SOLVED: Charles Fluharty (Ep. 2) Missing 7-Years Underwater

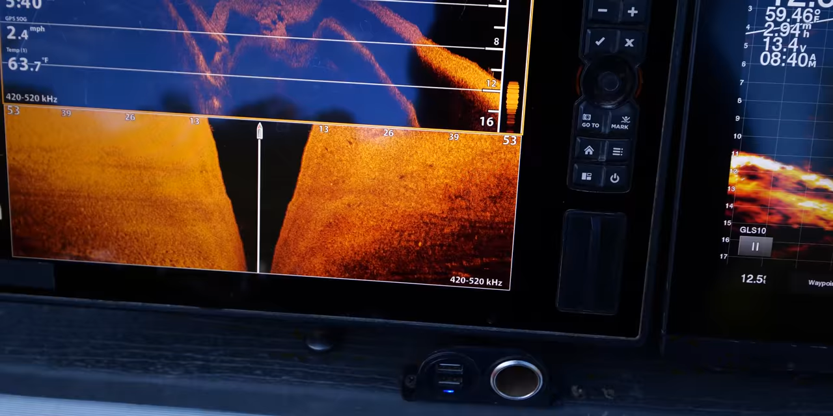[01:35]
On screen: water 63.7°F, speed 2.4 mph
There's a car right there, I think.
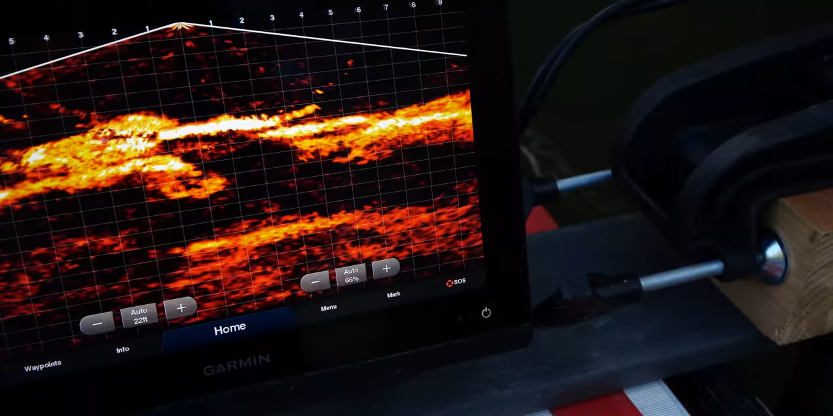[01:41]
Oh, there's two or three cars there, maybe. Hold on. I had come up again.
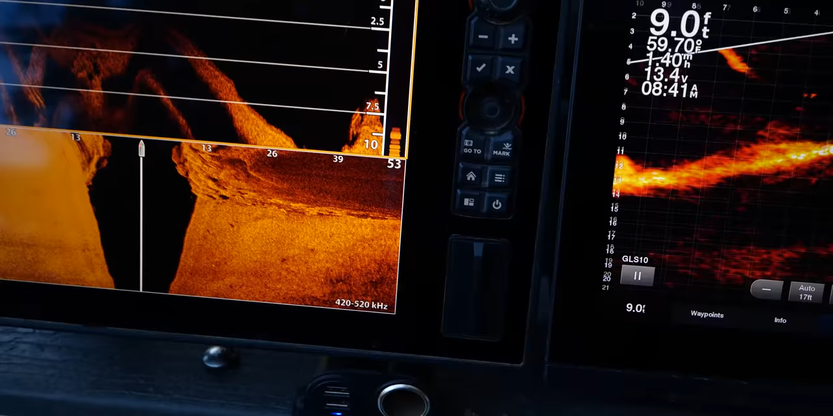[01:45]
On screen: depth 9.0 ft, water 59.70°F
Like, it just popped up, and then I was turning at the same time.
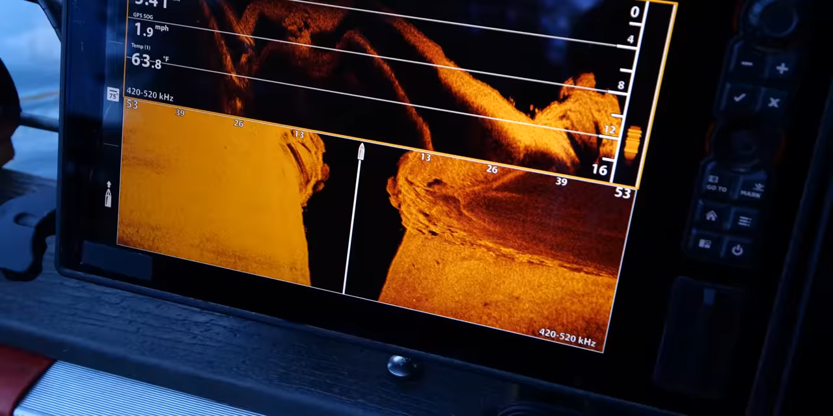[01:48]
On screen: water 63.8°F, speed 1.9 mph
There, unless it happens to be, like, the way those rocks come in.
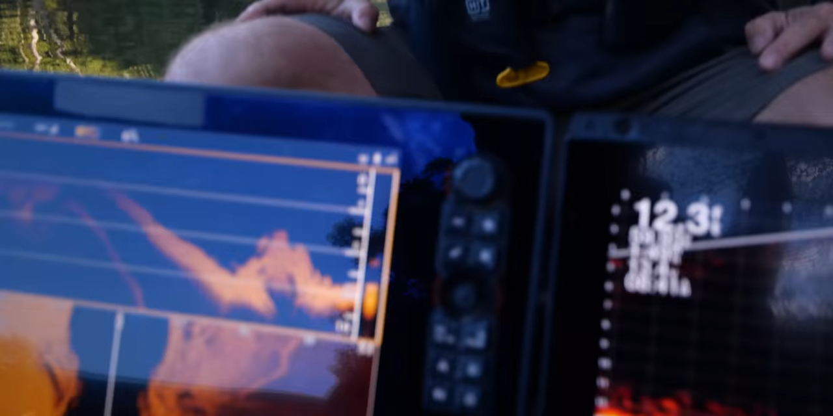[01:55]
But it looked like, on live scope. Yeah. Just let me come over and grab right side.
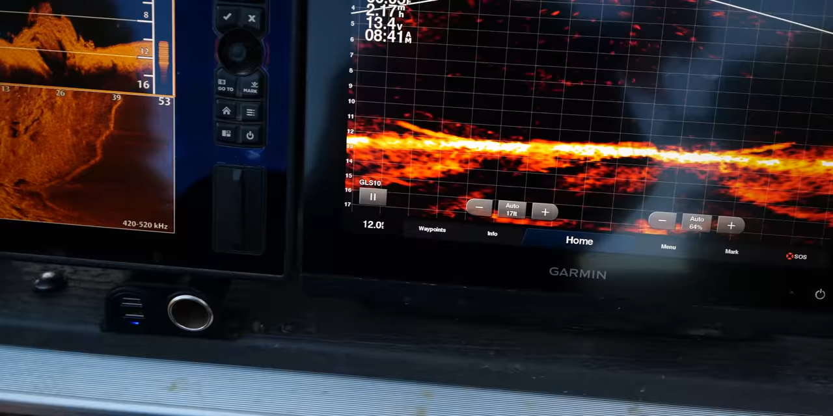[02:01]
Right on that cliff. Yeah, Greg said that there's a road right up there. Yeah.
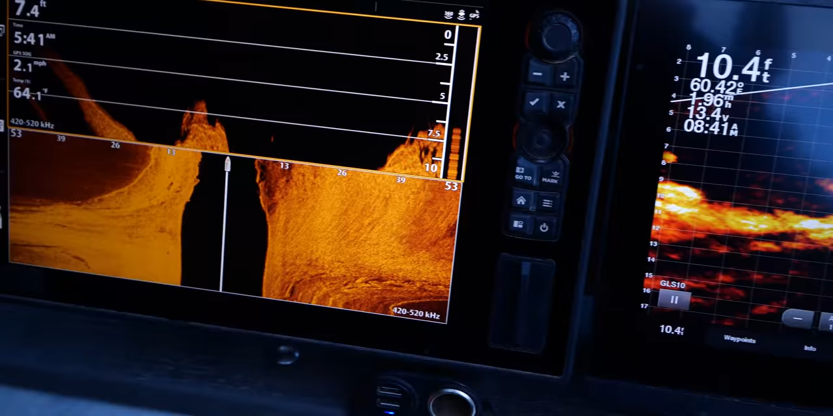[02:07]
Alright, that's a rock. That's a rock. Could just be these big rocks the way they come in here.
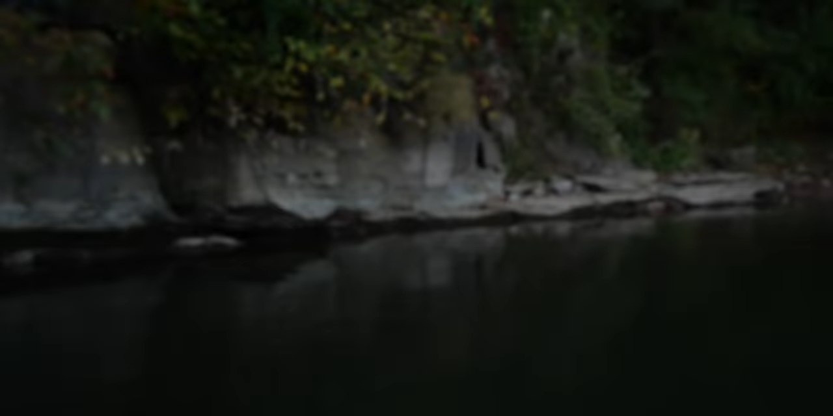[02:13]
But it's going to be to where that rock shelf is at right over there. And it really surprised me we actually don't have anything in there. We might have something right there. That?
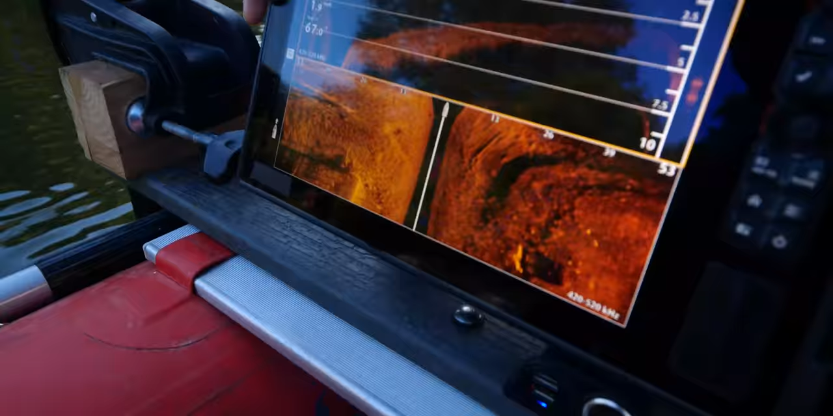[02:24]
Yep.
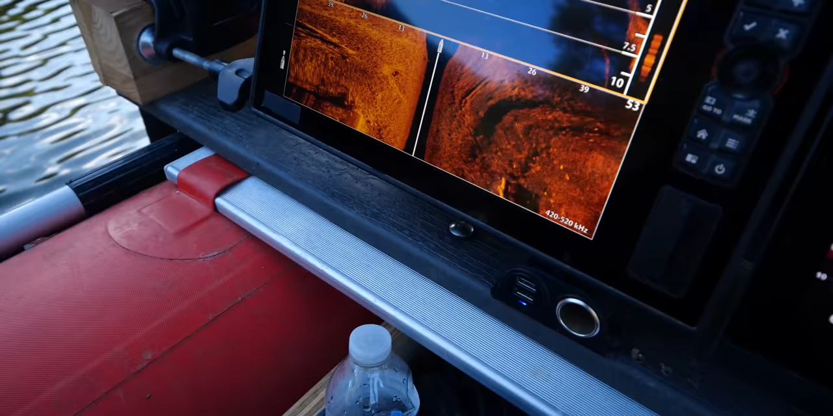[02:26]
No, I don't think it's a car though. I think it's like part of an old bridge that was here.
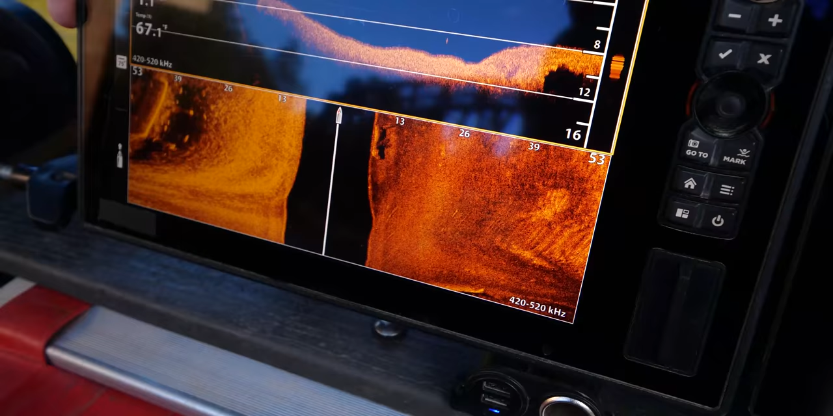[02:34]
Yeah, old bridge support, I believe.
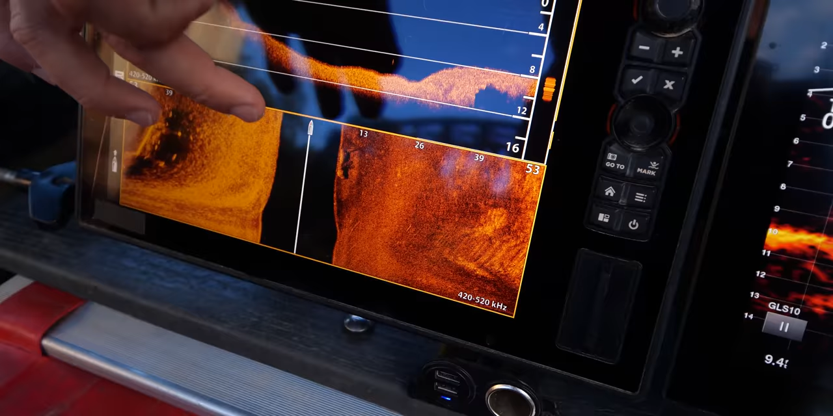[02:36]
Yep, not a car. And now we're getting up to 4 feet again right here.
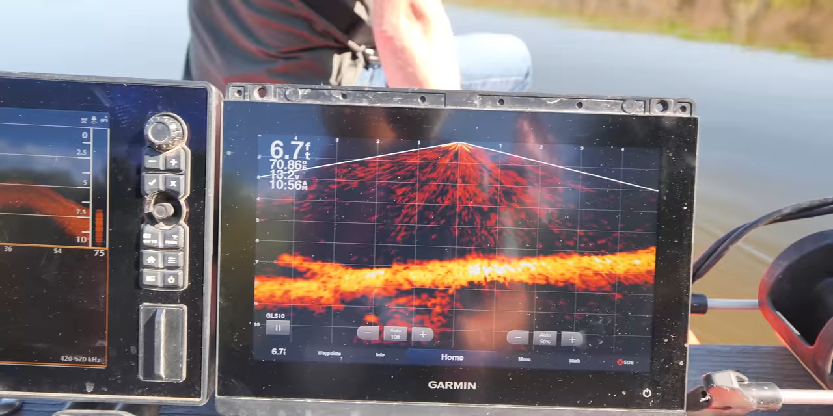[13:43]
On screen: depth 6.7 ft
I see some bushes on the left. Oh.
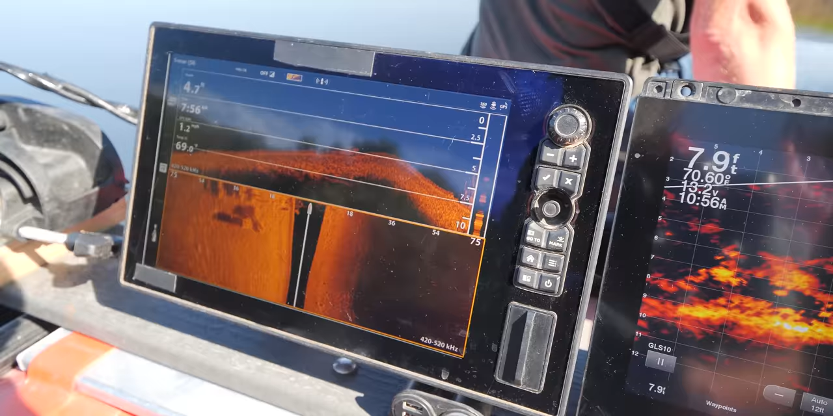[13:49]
Right below me?
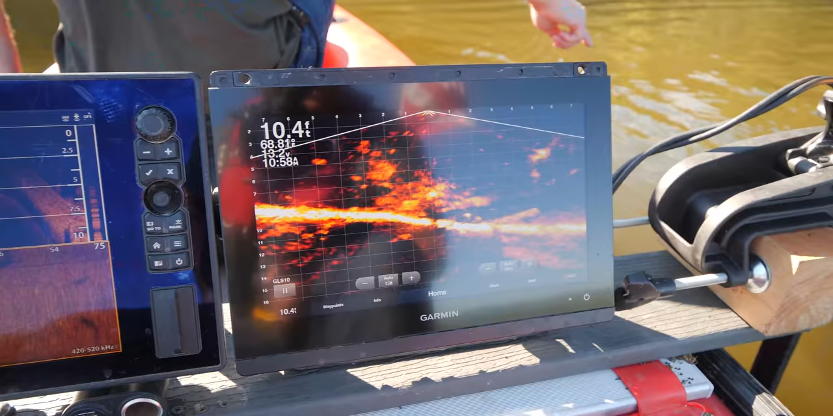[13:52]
Something right here. Dead center of it.
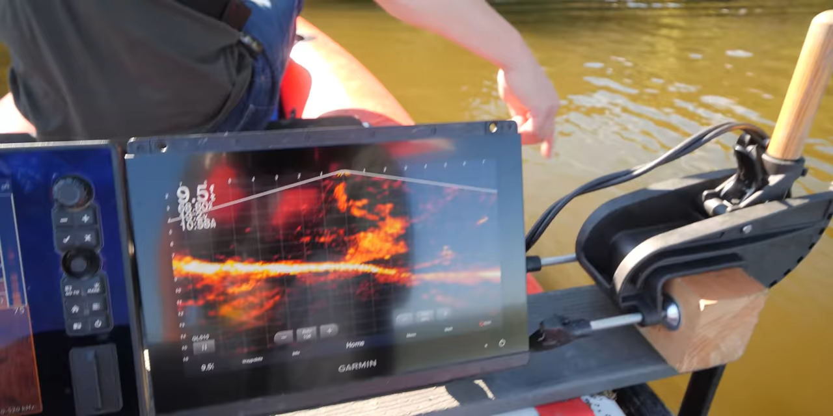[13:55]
I see something right there. I can't make out what it is, though. Yeah, we're right over it.
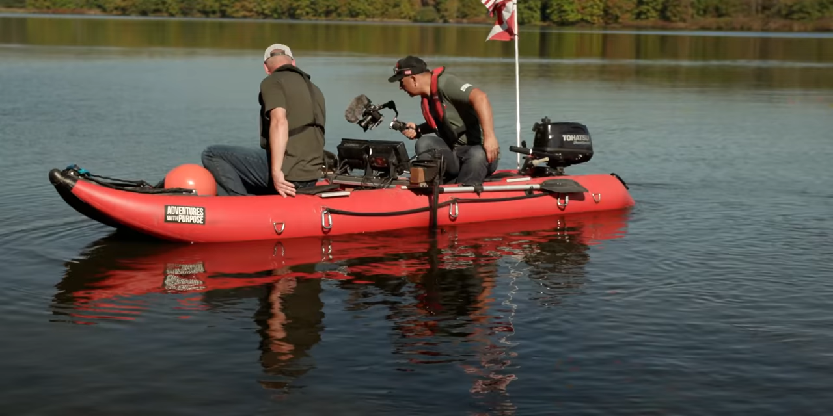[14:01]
Faintly. Yeah, we have something on sonar here. I just don't know what it is. In fact, you can take a look on the sonar here. But I mean, if it's like tied off to the bottom, though. So it's going to come up on this monitor here, is what we're going to bring it up on.
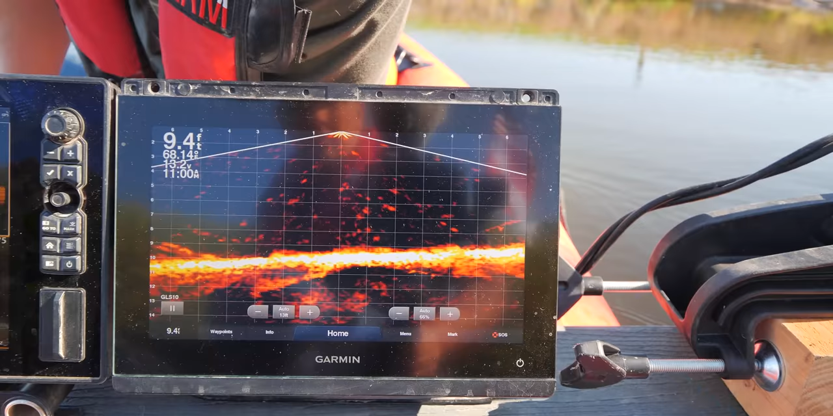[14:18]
Get too far over to the left. No, there it is.
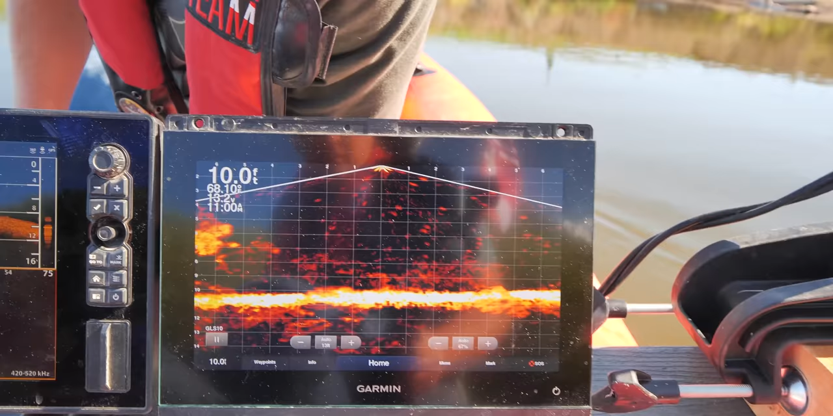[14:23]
Right there. Mm.
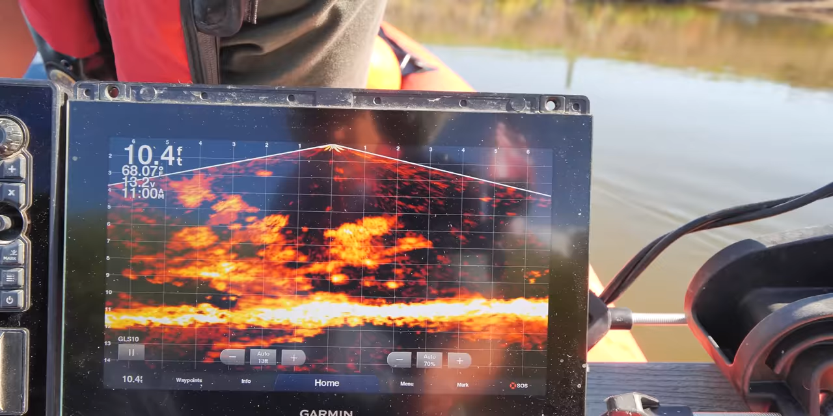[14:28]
It's 5 feet underwater. You have fish swimming around it.
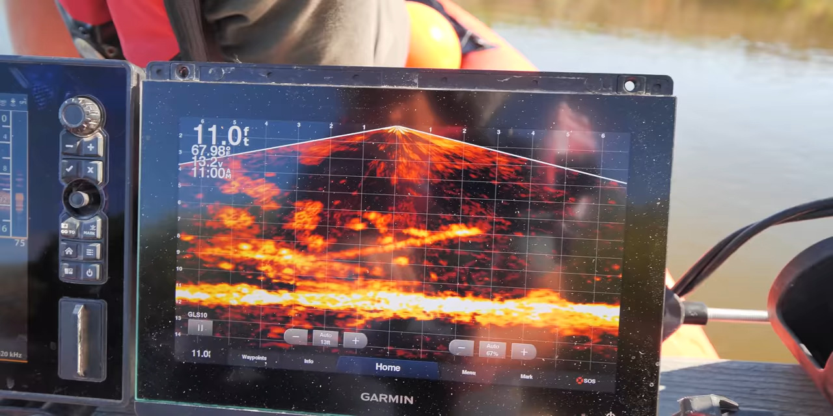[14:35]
I mean, it's right below us. Mm-hmm. Total depth is 10 feet. I'd be curious if you touch it.